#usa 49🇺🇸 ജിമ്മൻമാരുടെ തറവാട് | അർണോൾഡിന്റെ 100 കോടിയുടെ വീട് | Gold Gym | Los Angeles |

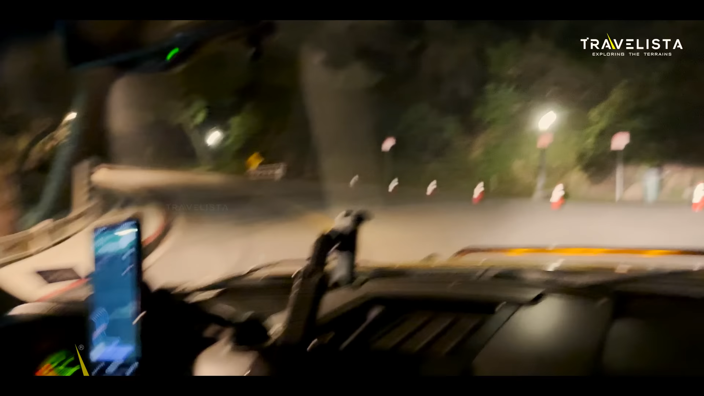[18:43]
രാത്രി കാഴ്ച നമുക്ക് മലയാള മുകളിൽ കാണുമ്പോൾ ഭംഗി ലൈറ്റും പിന്നെ അവിടെ ഒരു